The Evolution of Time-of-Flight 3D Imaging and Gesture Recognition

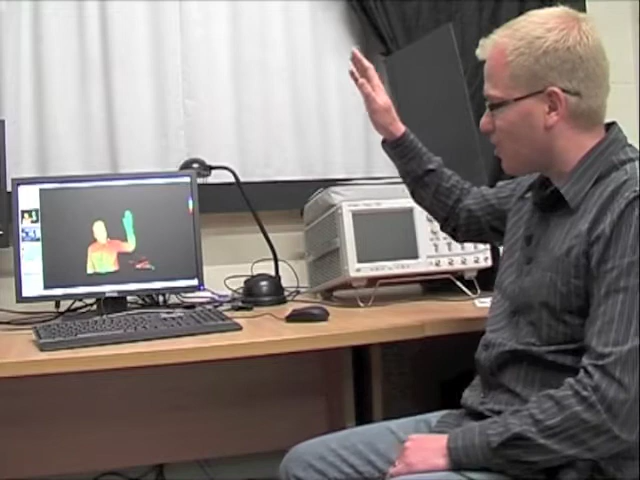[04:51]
It's the same side as being raised. And, you know, you can brush your teeth or whatever you like. But because we have the three-dimensional information, I can turn it around and look at it as if it was behind me.
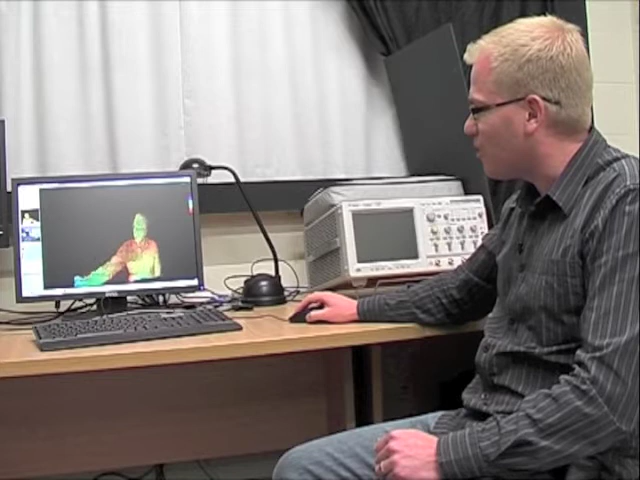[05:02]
And now, of course, if I raise my right hand, it shows up on the other side of the screen. And I don't know if you've tried looking in those trick mirrors, or trying to brush your hair in the trick mirrors.
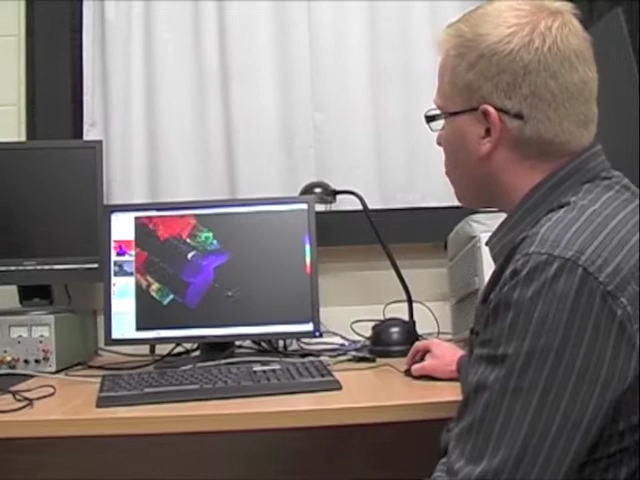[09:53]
But we can also see a bunch of points in here that look like they're not supposed to be here.
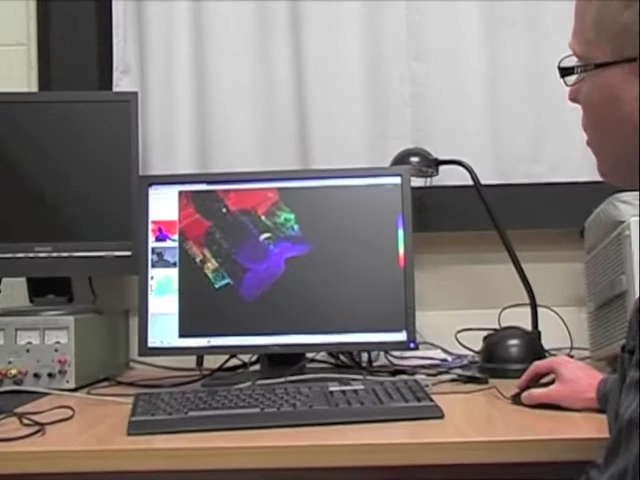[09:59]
And that's on the edges of objects. We can see that the edge of an object is blurring with the edge of an object here.
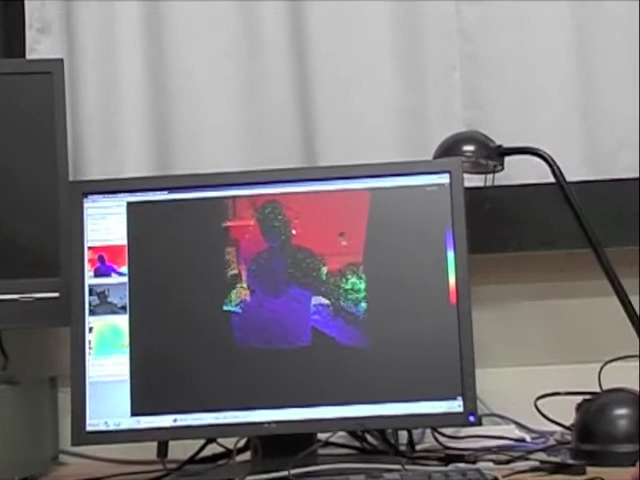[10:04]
And these points are not supposed to be here. If I move my head a little bit, then they kind of go away. But when I keep my head still, there are these what some people call flying pixels.
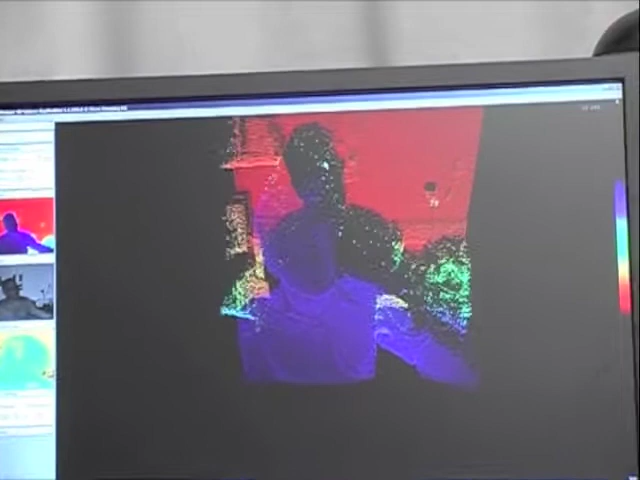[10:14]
But we call them mixed pixels in here. And this is a camera getting it wrong, basically.
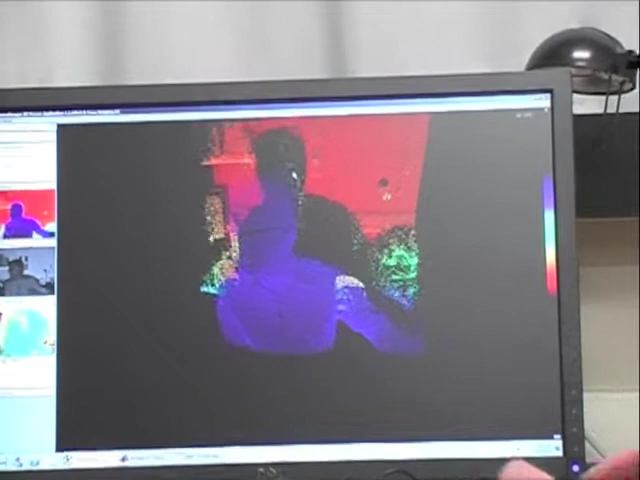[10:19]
It's getting the measurement wrong. And we have technologies to remove
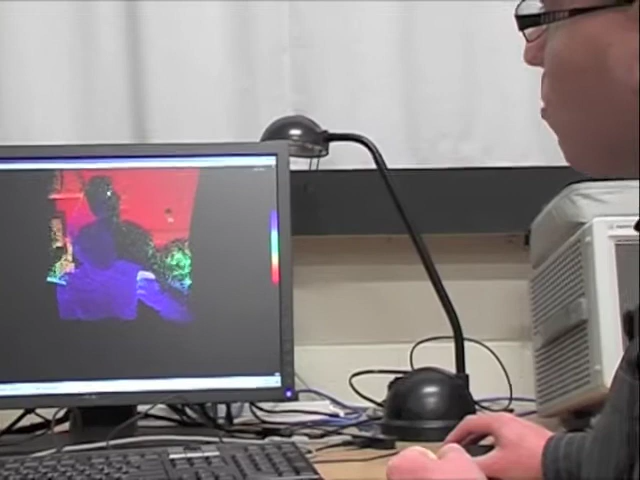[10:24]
these incorrect pixels and find the correct data from them.
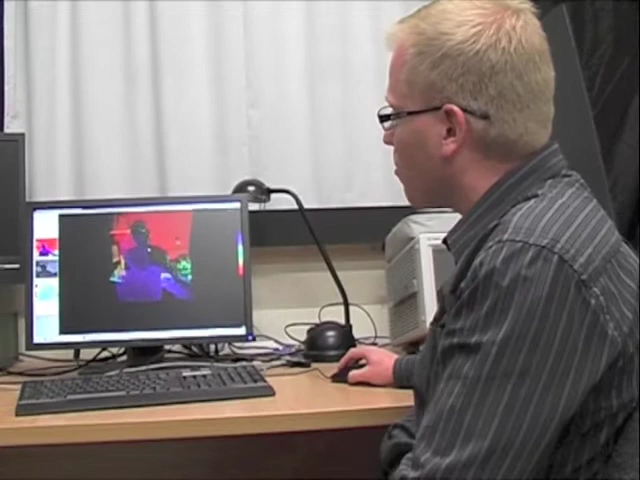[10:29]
And it's just things like that that we're generating intellectual property that we are hoping to get into some of these commercial cameras.
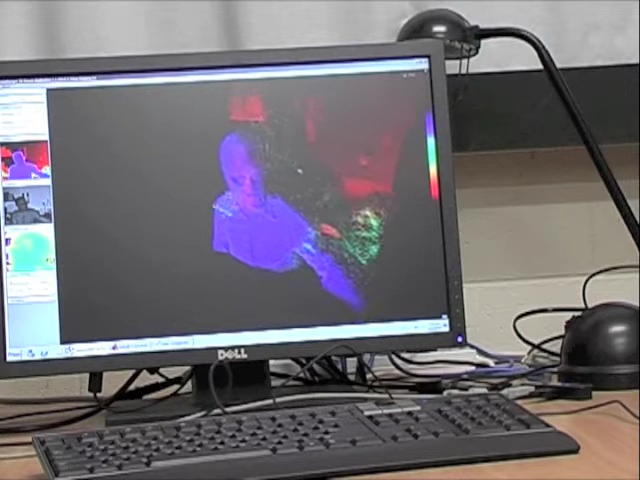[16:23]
So these images here where we've got myself in the foreground and the blue and we've got the wall in the background and the red and we've got these green pixels in the middle that are incorrect information on the edges and this is where the cameras got it wrong. We have an algorithm to correct that. We call it a mixed pixel algorithm. And it's one of these things that just happened to be developed kind of by accident.
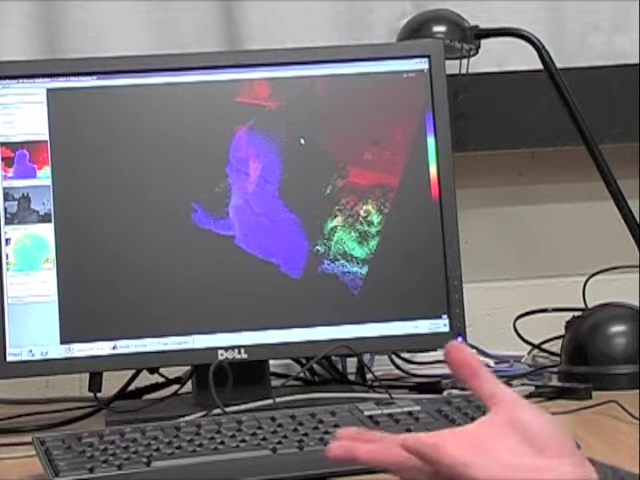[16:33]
It was developed by a PhD student and his original project was to actually refocus images.
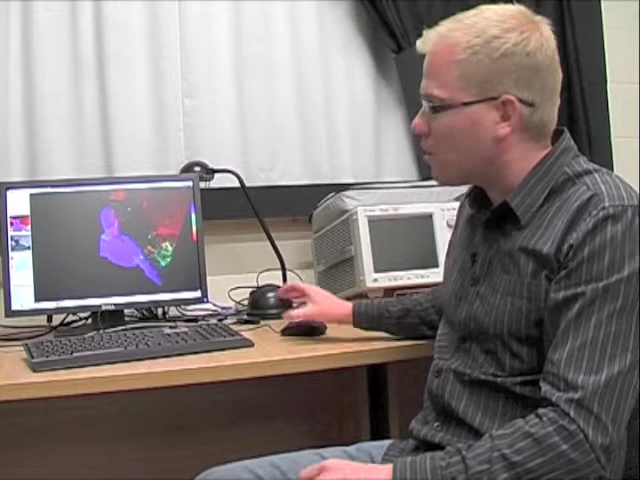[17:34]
And the distance information from both objects is actually interfering with each other and creating an incorrect distance value. So what we realized for this refocusing project is that we first had to solve this mixing problem and correct for these mixed distances and separate those values out.